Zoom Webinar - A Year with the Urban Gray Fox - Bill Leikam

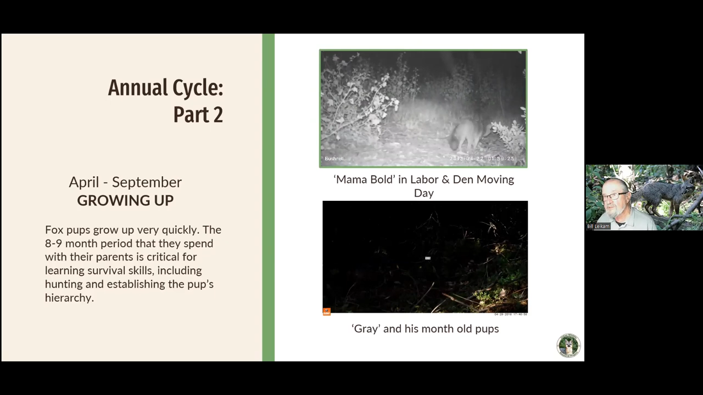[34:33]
So now she's, one of the things they do with their food is if they have too much food, they cache it. That means they bury it. And then they go back later, uncover it, and have a feast. This, I believe, is a jackrabbit that she is feeding on. And she's done a lot of work already, so she a little snack break is a welcome.
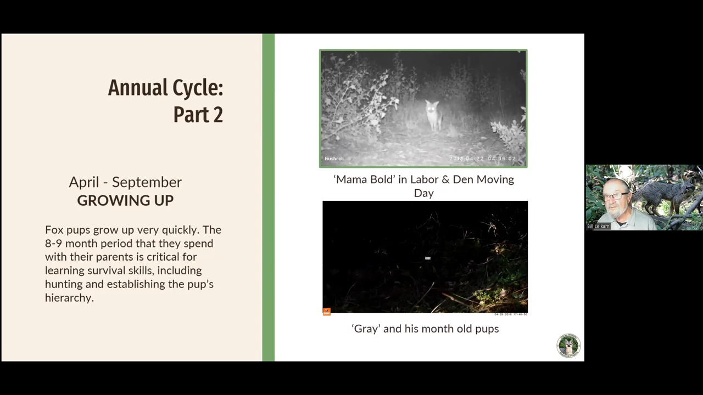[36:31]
carry them back to the new den, and there she goes. And this is in their new den.